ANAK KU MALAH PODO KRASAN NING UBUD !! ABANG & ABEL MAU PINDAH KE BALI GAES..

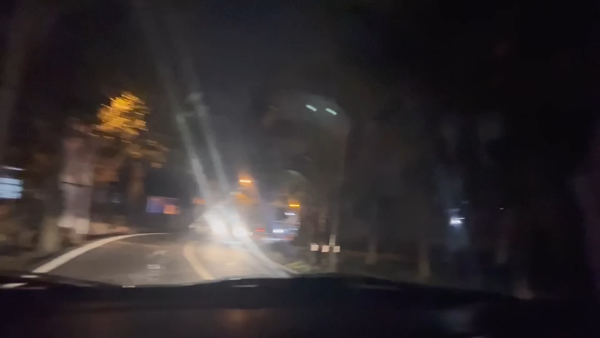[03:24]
Iya, ini ya. Shoot Abang tuh. Gelap pol, teman-teman.
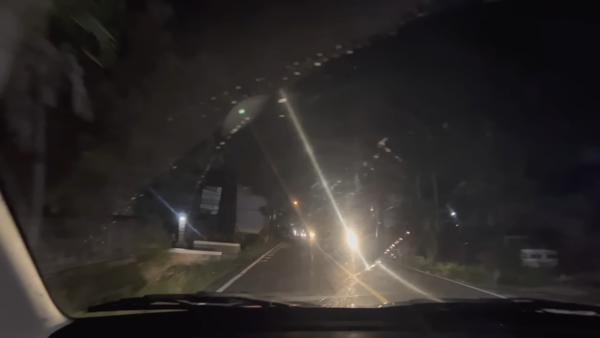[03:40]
Ternyata di Ubud ini kayak remang-remang gitu loh, teman-teman. Iya. Cocok untuk bulan madu ya.
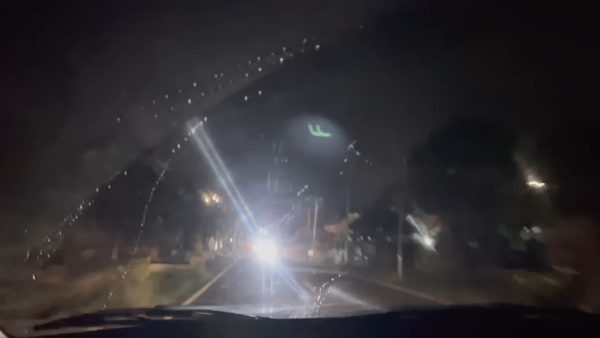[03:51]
Tapi hati-hati ini salah codos. Soalnya remang-remang say, ya kan? Remangnya remang banget. Remang banget. Tapi seru-seru, ini pedesaan teman-teman ya. Kita lewat desa-desa gitu. Menyenangkan. Iya, menyenangkan. Ini maksudnya, kaca kota buka anginnya enggak ini sih? Enggak yang anget gitu. Oh iya tak, iya dingin.